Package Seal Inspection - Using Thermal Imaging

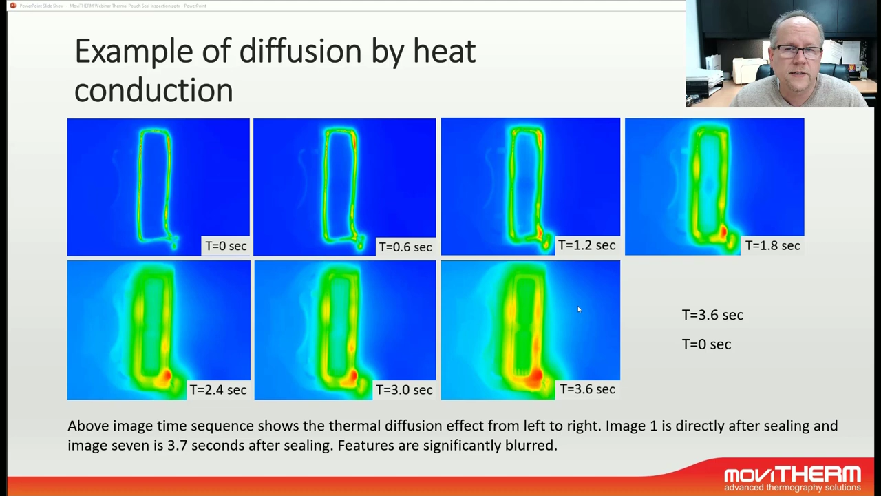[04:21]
we will have the issue that a lot of information, a lot of thermal detail, and possibly defects are getting blurred to a level where we may not be able to call it as a defective seal or not. Now, let's take a look at the real-world example of a paper pouch sealing application.
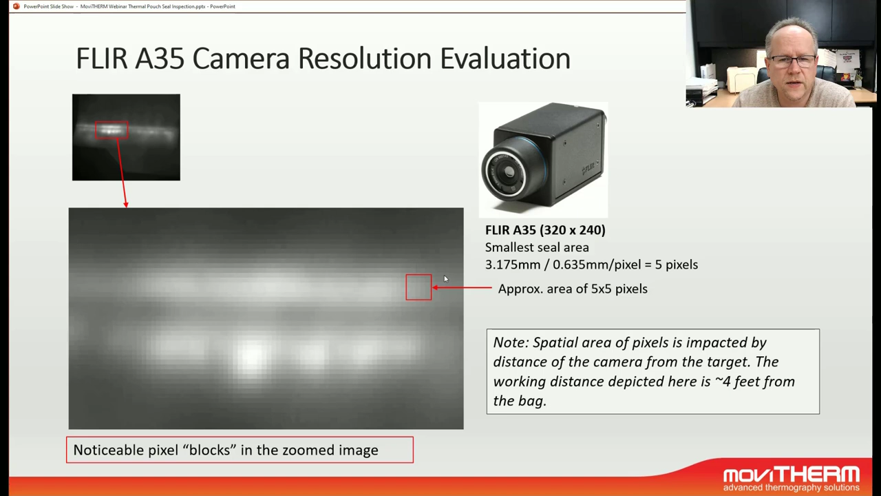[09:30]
So if we zoom in here on a pixel by pixel sort of level, this square shows us five by five pixels. And this is essentially the upper ceiling area, that faint line that we see up here, just zoomed in. And this is what five by five pixels look that we calculated beforehand. And if we look at the same image in comparison that was taken with the FLIR A615, we see here the zoomed in portion of the heat concentration. And we see a lot more resolution, obviously, a small area like this is 10 by 10 pixels. So I have a lot more granularity when I perform image processing
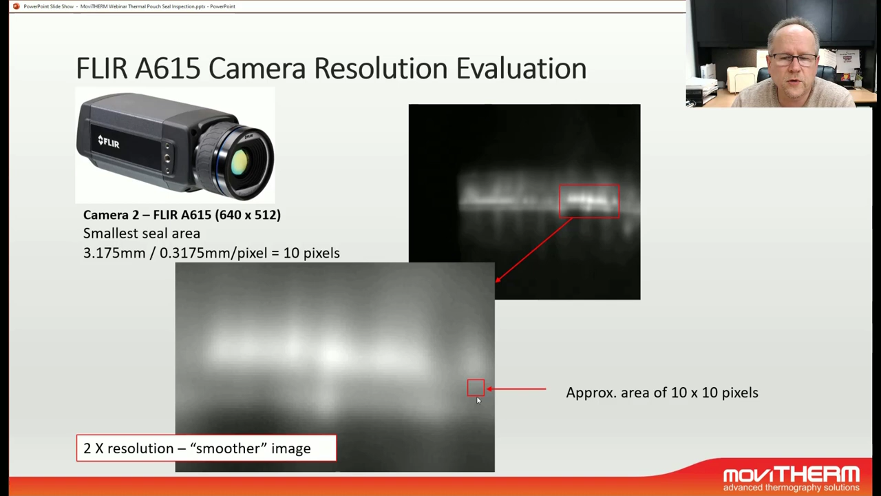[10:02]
and look for heat distribution than I have with the image before. So just a little recap, since it may have not been very clear from the photograph from earlier,
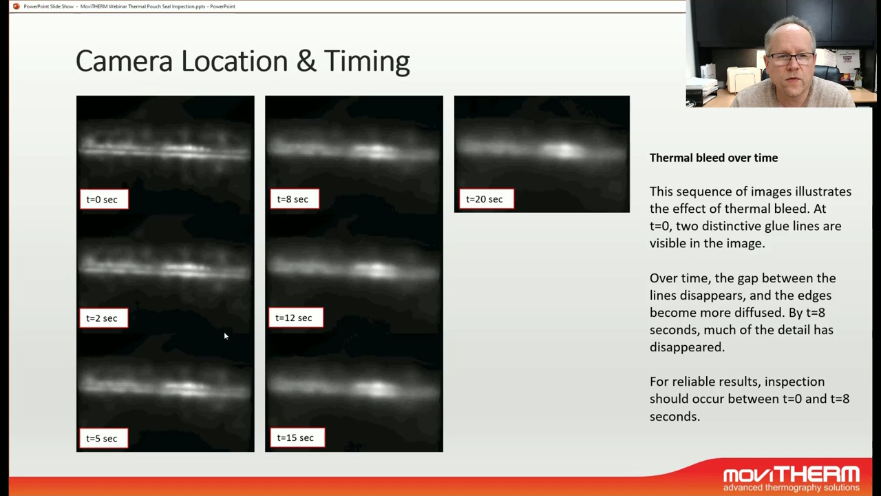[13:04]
5 seconds blurs quite a bit, but 8 seconds, we have a hard time making out those double line features, and it gets worse from there. So, what we have determined is that really the ideal point in time to inspect is very early on, ideally no later than about 5 seconds after the sealing process has completed. So, the next test that we have performed on this bagging line is a temperature decay test.